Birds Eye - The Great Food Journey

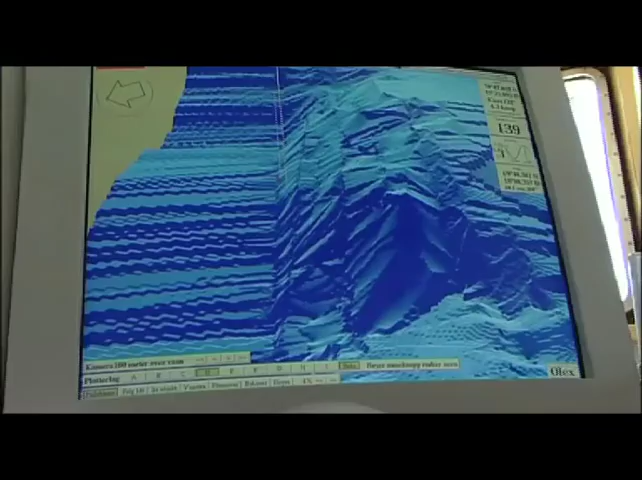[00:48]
The captain uses technology to locate a shoal of fish,